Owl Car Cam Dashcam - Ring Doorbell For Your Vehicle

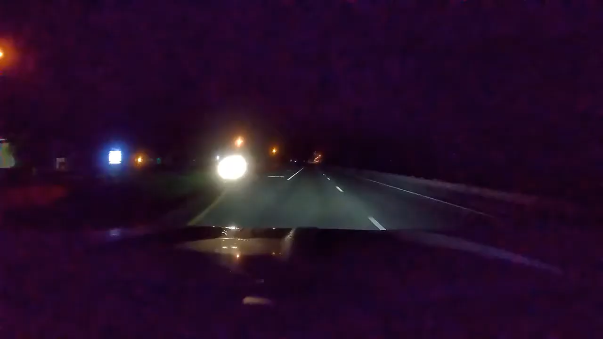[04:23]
Here are a few clips from the outside cam And you can get on the right track Now we can turn on the outside view That's what we are using Click here You can take on the inside view You can take on the inside view